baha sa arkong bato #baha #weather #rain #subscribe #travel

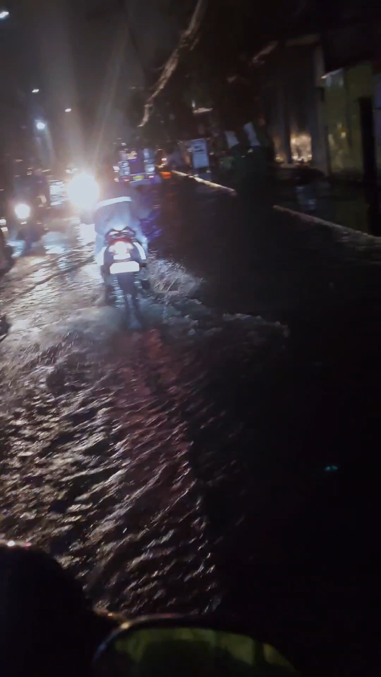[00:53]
Kahit saan sana kayo lumusot guys. Para lang umiwas sa baha. Wala talaga guys. Baha talaga lahat. Kawawa yung mga driver at saka rider. Kaya ingat-ingat tayo sa ating pagdadrive.